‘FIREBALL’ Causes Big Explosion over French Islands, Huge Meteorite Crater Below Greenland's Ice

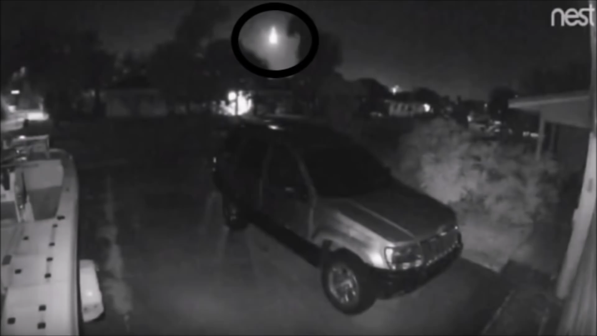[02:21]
On February the 12th, a large fireball streaked across the sky over central Florida, producing a rumbling noise, before disintegrating over the Atlantic Ocean with the explosive energy of 100 tons of TNT.
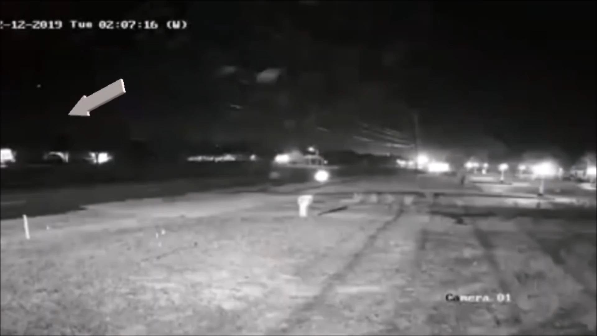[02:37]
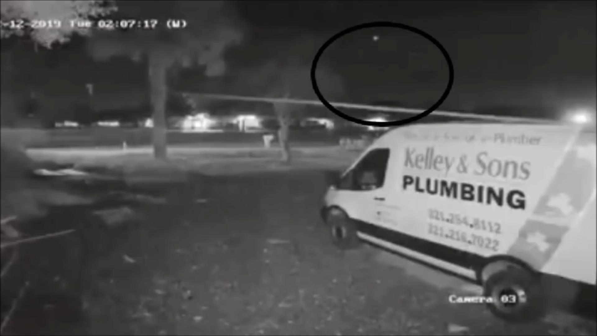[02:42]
The fireball, also recorded by a wide-angle camera at Florida Tech, was seen around 2 a.m.